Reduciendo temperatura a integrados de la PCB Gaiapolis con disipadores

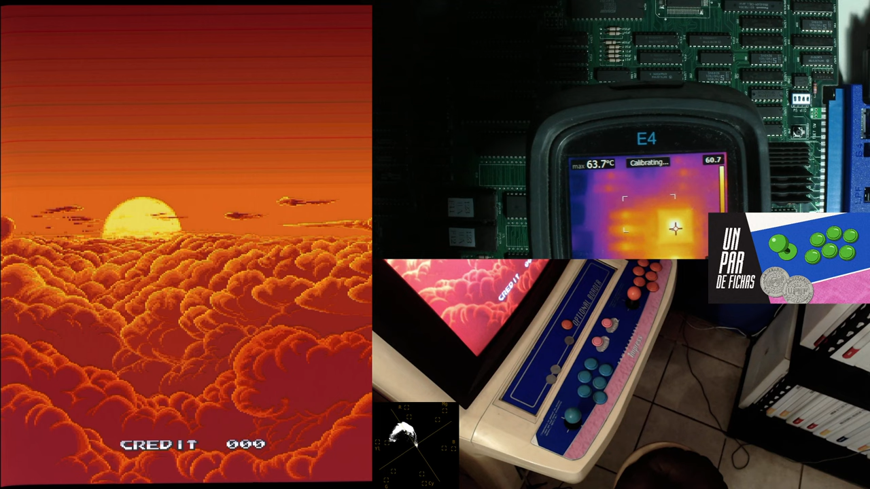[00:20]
On screen: max 63.7°C
pero lo que vamos a hacer es ponerle disipadores si tenía disipadores, aquí hay unos que voy a ponerle, son disipadores realmente de Raspberry Pi y vamos a ver que tal le va, hay varias partes en donde quisiera poner,
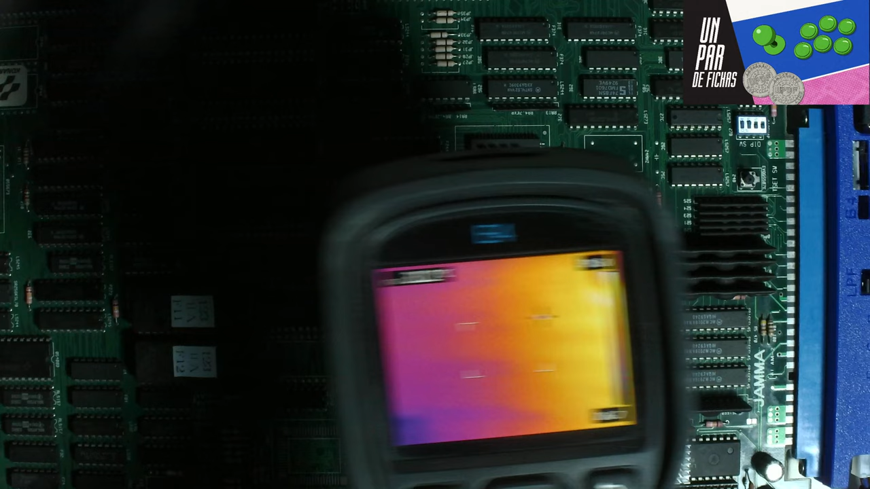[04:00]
ahorita lo pueden ver ahí la parte azul es el chip que está disipando más y este que está aquí 34 grados vamos a prenderla y vamos a ver cómo se comporta con el los disipadores puestos a qué temperatura sube
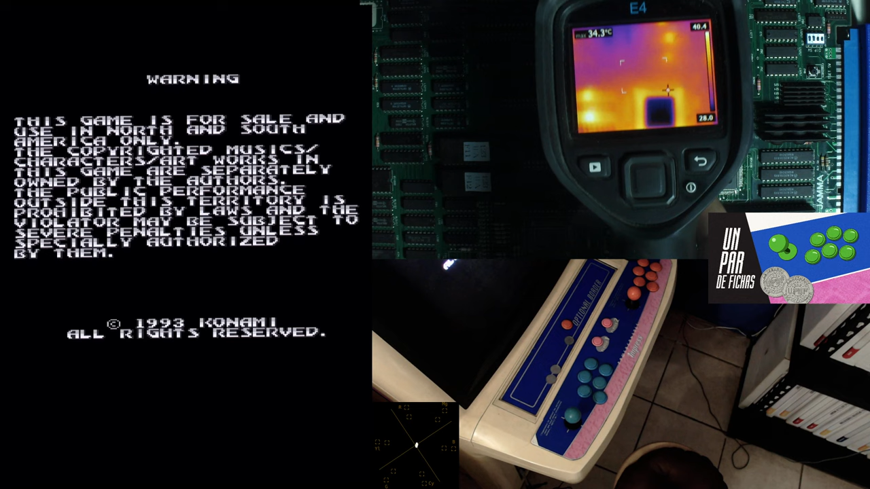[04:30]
On screen: spot 34.3°C
ahorita va muy tranquilo 37 grados 38 lo vamos a dejar un ratito este de acá abajo que es el que probablemente el bus está a 50 y estos son bueno el DAC que si ya subió a 50 cachos de temperatura voy a cambiar a la vista de la
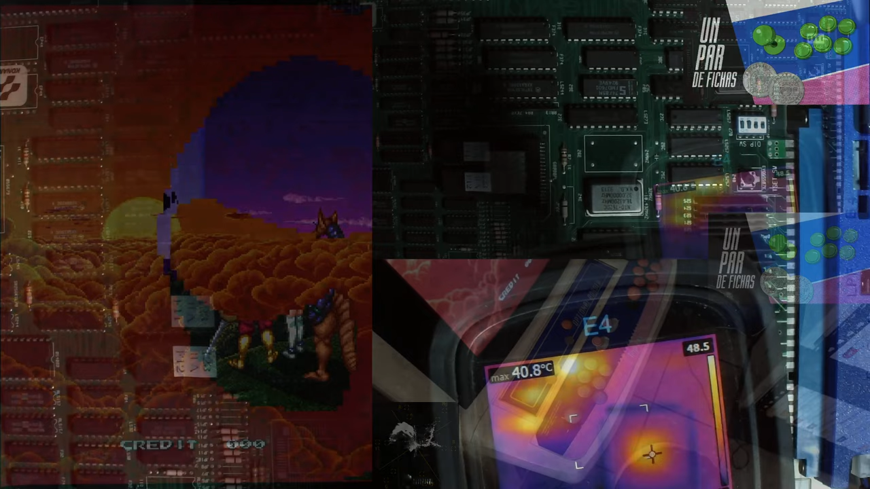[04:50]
On screen: max 40.8°C
cámara completa aquí está para que no nos tape unos chips de punto 40 y tantos voy a tratar de que con el ángulo se vea este este está 35 cuando le pusimos el otro disipador está súper bien debajo de la temperatura
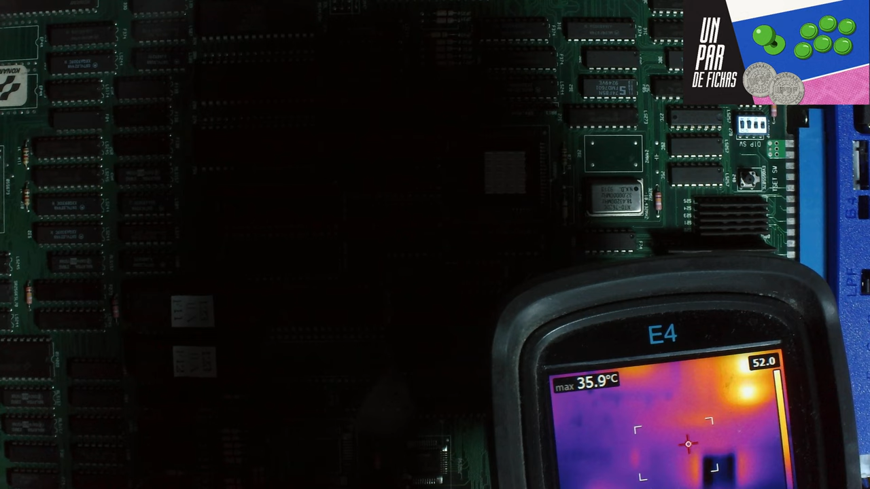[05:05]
On screen: max 35.9°C
considerablemente y este que estaba hasta 70 grados 41 grados 43 grados bastante bastante bien disipado igual le vamos a poner en esta en esta PAL que ahorita vamos a observar le vamos a poner uno de los disipadores chiquitos déjenme ver el resto de la placa a ver obviamente están
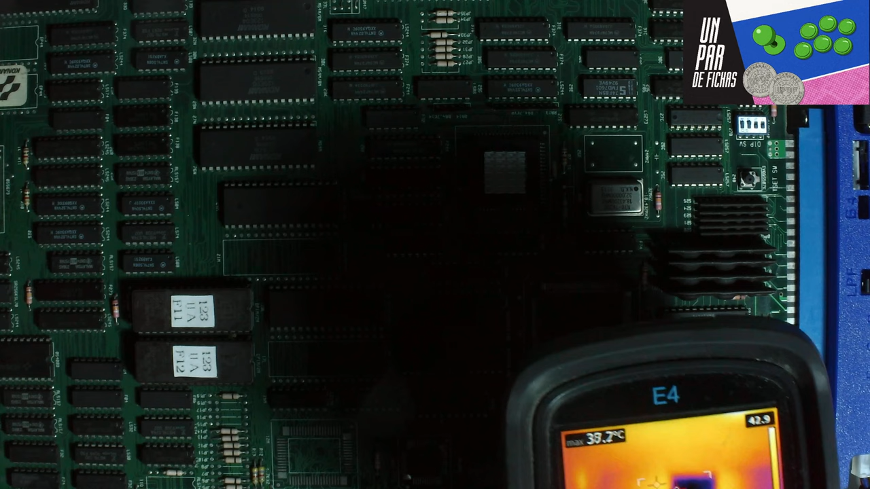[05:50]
regulada su temperatura ahí lo pueden ver con este ángulo 38 grados y este el Custom que me preocupaba 46 grados lo estamos
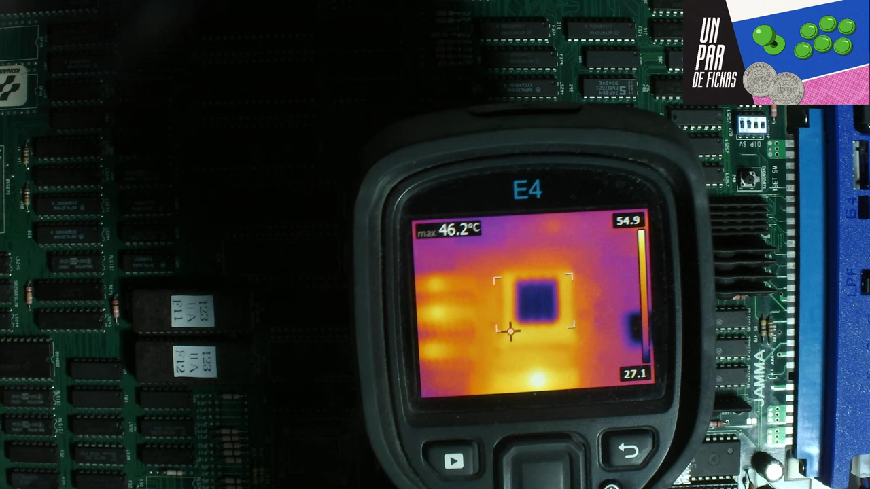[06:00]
On screen: max 46.2°C
bajando de los 60 que alcanzó con una prueba de 2 minutos a 50 le bajamos básicamente 12 13 grados pero 62 64 como
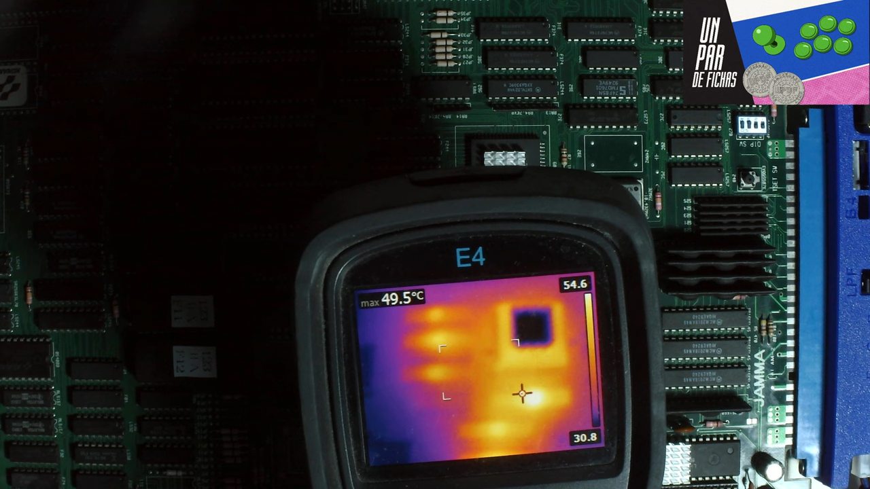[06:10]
On screen: max 49.5°C
vieron en el video en este momento y ahorita está 45 entonces está súper bien y de paso vamos a bajar este vamos a bajar este que está aquí este con uno de los chiquitines